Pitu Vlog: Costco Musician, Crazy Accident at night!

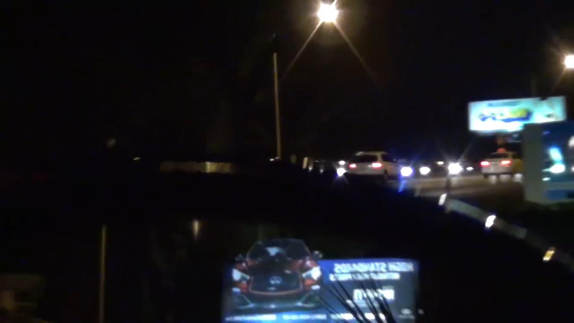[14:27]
There were some people right here. It literally just happened. Obviously, there's no cops or ambulances or anything yet.